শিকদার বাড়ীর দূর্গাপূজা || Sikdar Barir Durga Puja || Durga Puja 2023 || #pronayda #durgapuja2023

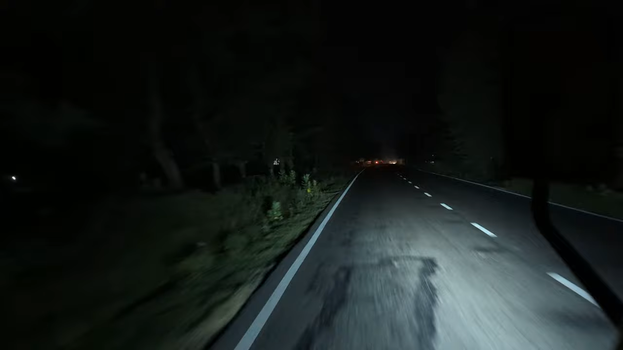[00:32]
এখন অলমোস্ট রাত 2টা, এখনও দেখেন সেই সিকদার বাড়ির রাস্তায় কি পরিমাণ ভিড়।